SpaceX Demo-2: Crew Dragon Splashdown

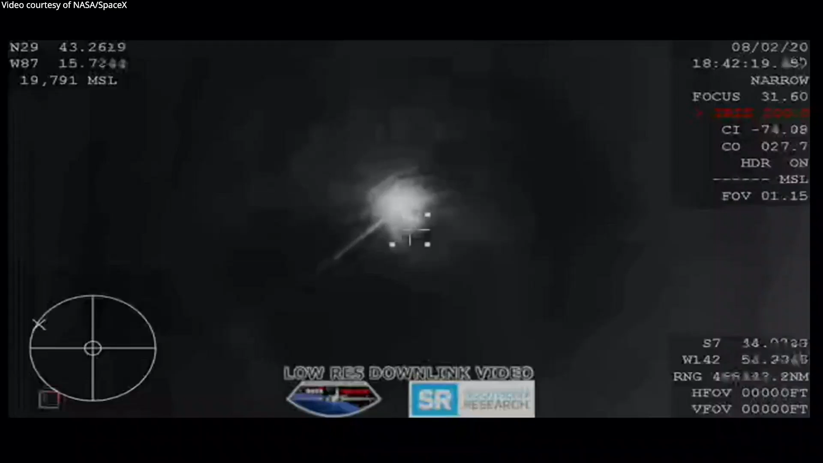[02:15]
There it is. This, the first view from the WB-57 airplane.